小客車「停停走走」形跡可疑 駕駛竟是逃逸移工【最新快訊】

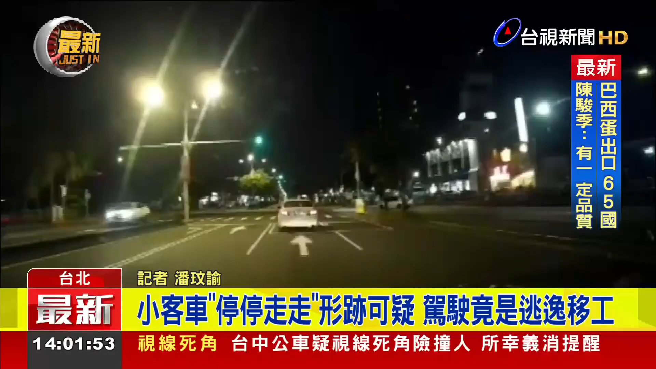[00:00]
画面中可以看到一部小客车行进在路间，不过它却是猛闪刹车灯，一路上走走停停，行迹很诡异，被警方盯上要求拦查，发现驾驶是名外国人，不过还是要求他出示相关的证件。